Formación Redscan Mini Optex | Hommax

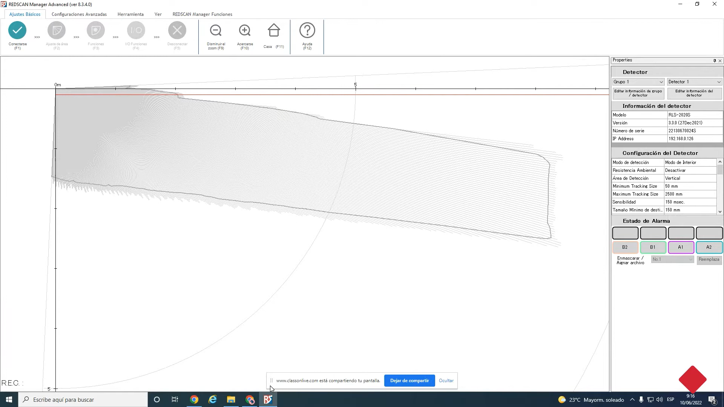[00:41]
2020 de Optex es un detector que nos cubre aproximadamente unos 20 metros por 20 metros, ¿vale?